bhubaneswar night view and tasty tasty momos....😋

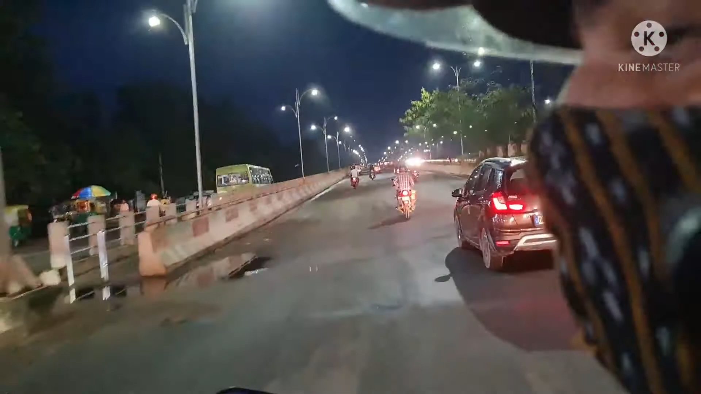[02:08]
और सच में बताऊँ, आप बाहर से ख़रीदोगे और यहाँ से ख़रीदोगे आपको प्राइस कम ही आएगा।
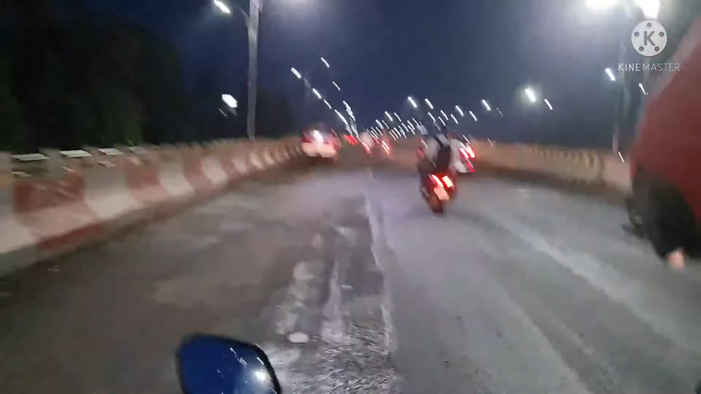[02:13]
तो आप एक बार आके ट्राई कीजिए यहाँ से विजिट करके कुछ सामान लेने के लिए, और एंजॉय कीजिए। अभी नाइट का व्यू दिखा रही हूँ आपको भुवनेश्वर का। ये देखिए भीड़ थोड़ा ज़्यादा है, क्योंकि सब अभी रिटर्न जा रहे हैं घर,
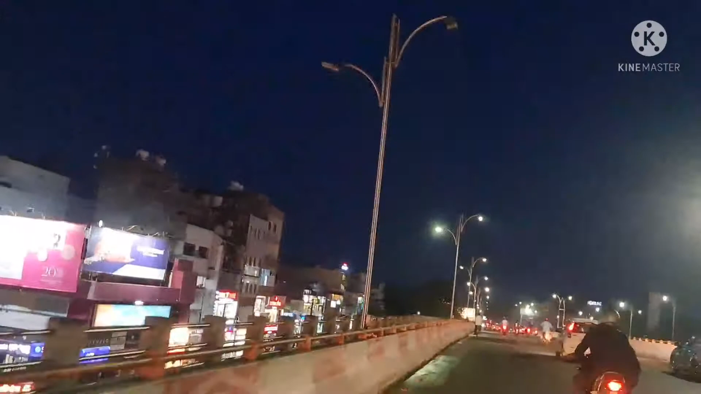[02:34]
तो थोड़ा भीड़ रहता है यहाँ पे।
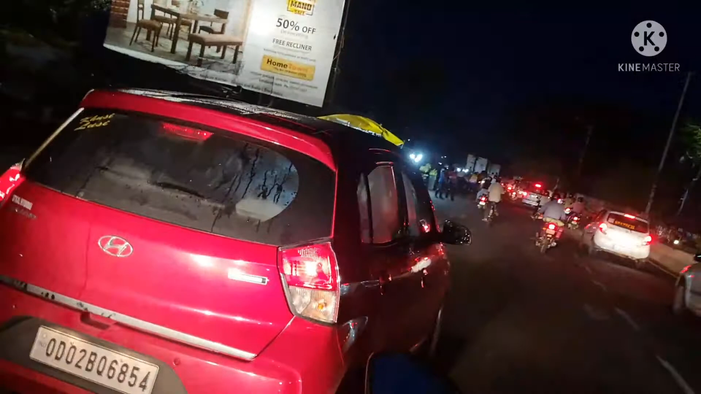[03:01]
आते टाइम आपको एक ओवरब्रिज दिखाए थे ना, हम उसके नीचे से आए थे। ये रहा वो ऊपर का ओवरब्रिज। अभी हम मेन रोड में जाएंगे, तो आपको अभी व्लॉग में मेन रोड देखने को मिलेगा और नाइट का व्यू भी देखने को मिलेगा।
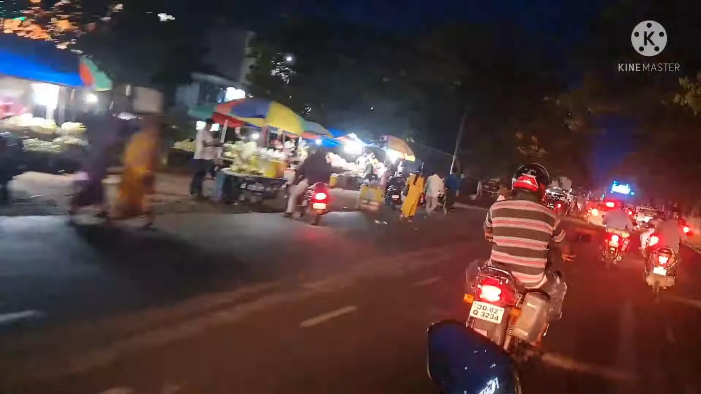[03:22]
देखिए इतना भीड़ में भी कितना सुंदर दिख रहा है ना नाइट का व्यू भुवनेश्वर का, सच में बहुत ही ब्यूटीफुल है।
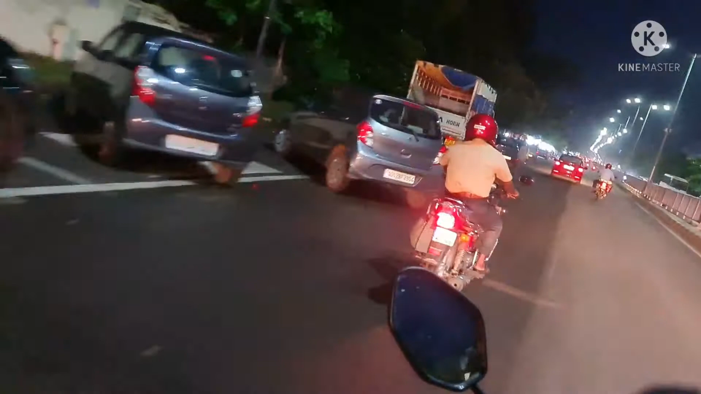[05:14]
सिग्नल, यहाँ पे ही ज़्यादा भीड़ रहता है। अभी थोड़ा सा कम है और आते टाइम आपको दिखाती तो यहाँ से जाने के लिए हमें आधा घंटा लगता।
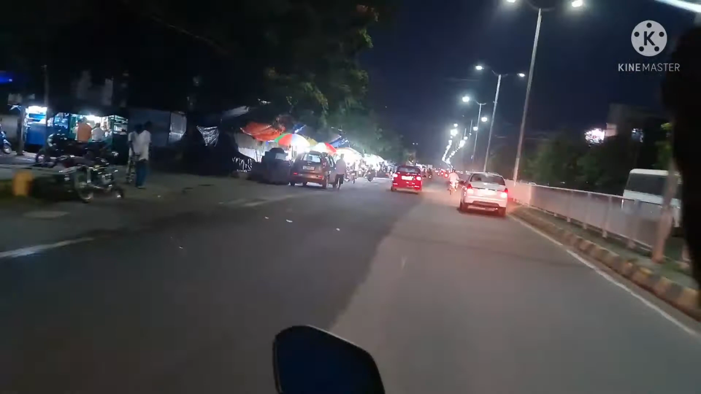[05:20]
ये था मेन सिग्नल, फिर भी यहाँ पे भीड़ तो है, इतना कम तो नहीं हुआ है।
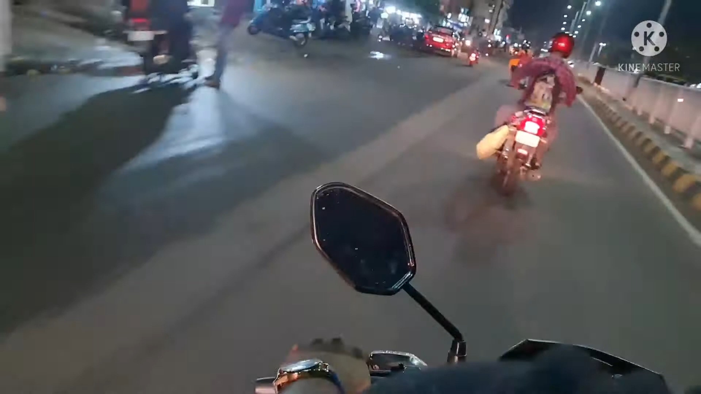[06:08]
ये देखिए गैलेरिया मॉल है, ये ब्रांडेड शॉप यहाँ पे ज़्यादा है, मतलब यहाँ पे पूरा ब्रांडेड दुकान ही है। तो मैं नहीं गई हूँ इसके अंदर अभी तक, बस बाहर से दिखाना था आपको। अभी न्यू ओपन हुआ है, मतलब शायद 1 साल हुआ है इसको ओपन हो गए।
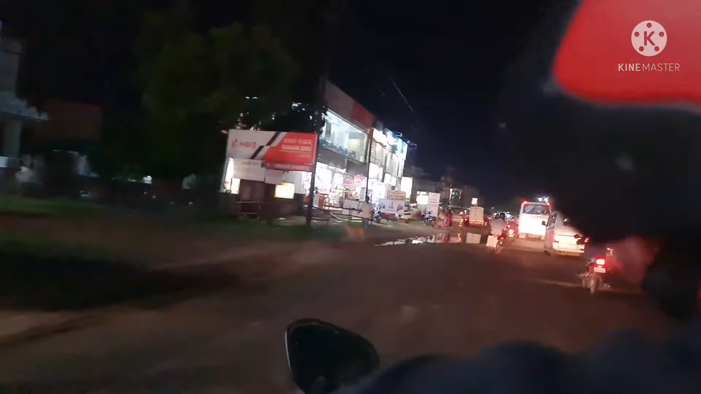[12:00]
आपको अभी देखने को मिलेगा रिलायंस ट्रेंड्स। यहाँ पे आके भी आप शॉपिंग कर सकते हैं, बहुत ही अच्छा चीज़ मिलता है।
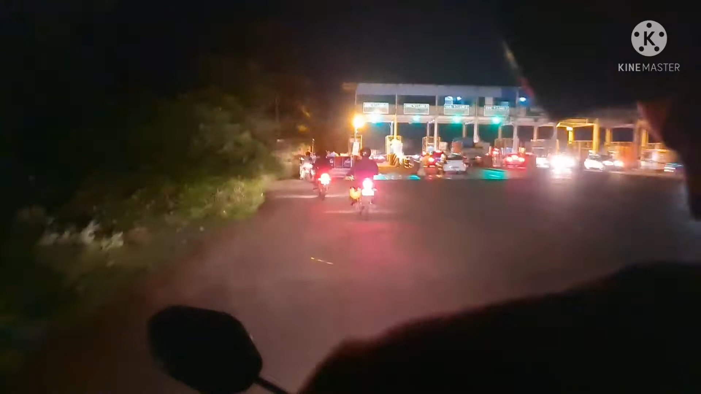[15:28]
आपको एक चीज़ दिखाना भूल गई थी जो कि मोस्ट इम्पोर्टेंट चीज़ था, जो कि ये रहा वो टोल गेट।
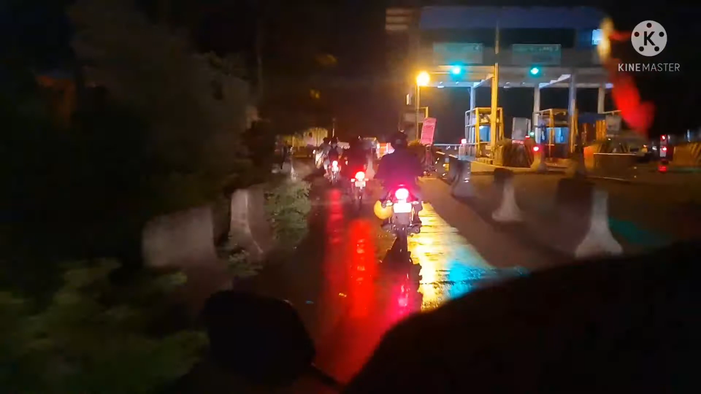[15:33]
पूरी भुवनेश्वर मेन हाईवे का ये बीच में एक टोल गेट है,